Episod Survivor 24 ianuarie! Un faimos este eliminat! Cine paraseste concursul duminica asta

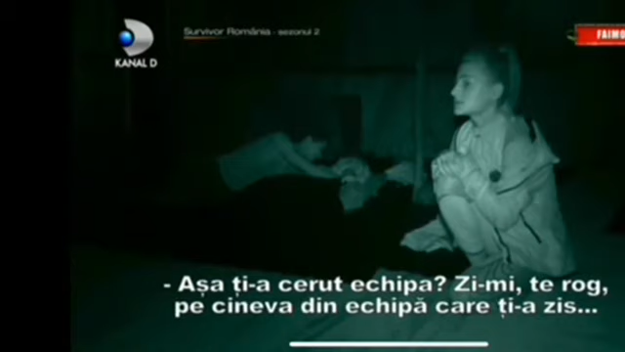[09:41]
Fanii au fost șocați când au văzut-o pe Majda în timp ce îmbrățișa și pupa pe cineva în miez de noapte, cel puțin așa s-a văzut pe televizor. Imediat au început să apară speculații potrivit cărora vedeta săruta pătimașul un coleg pe suplapumă. Dar, dacă e să aruncăm o privire mai atentă pe înregistrarea video, la un moment dat apare și persoana cu care Majda era extrem de apropiată, nimeni alta decât Amna, care și-a ridicat capul când a auzit că lucrurile devin din ce în ce mai serioase între colegele ei de echipă.